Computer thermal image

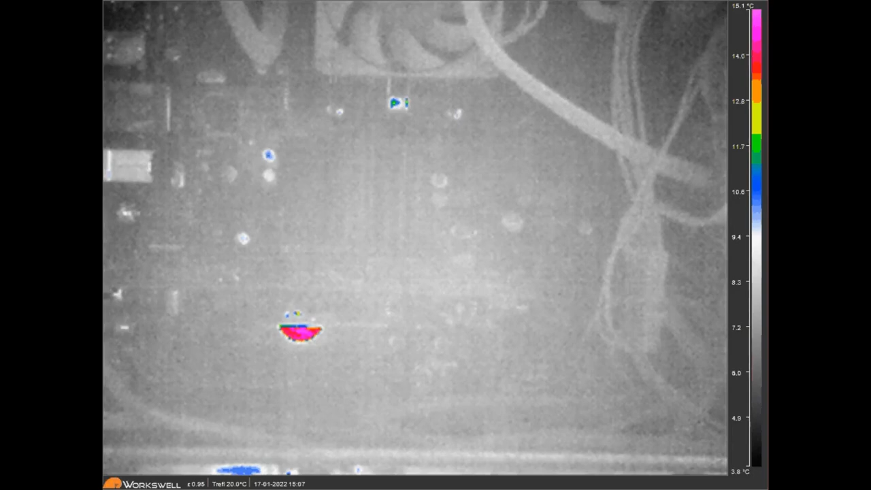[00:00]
On screen: scale top 15.1°C, scale bottom 3.8°C
Hello, this is another video to demonstrate some of the facilities available with the Workswell thermal infrared camera.
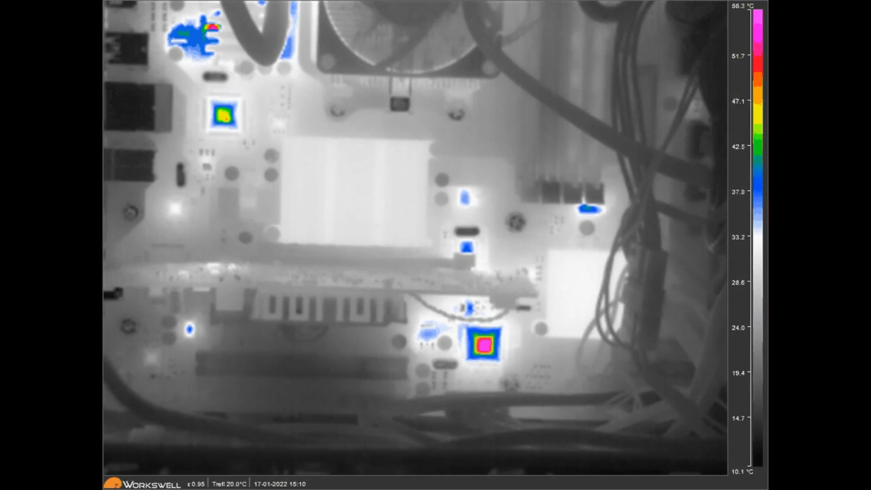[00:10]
This shows the boot up of a computer, and once logged in, we then run a process on the computer to stress the components.
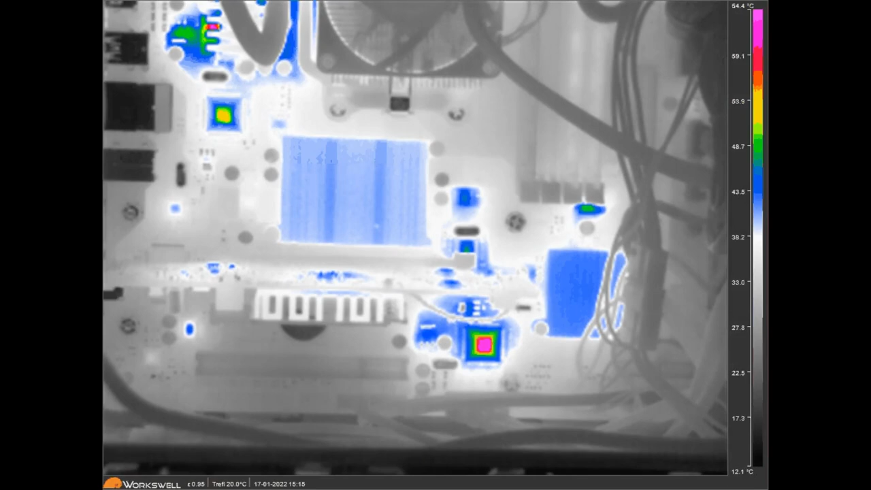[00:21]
On screen: scale top 54.4°C, scale bottom 12.1°C
It's actually called Heavyload, and it basically runs everything that it can at maximum. What you'll see is over time the components start to warm up and change colour, and eventually what I hope you will see is that the large heatsink in the middle will start to display the name of the maker of the motherboard, which is Gigabyte.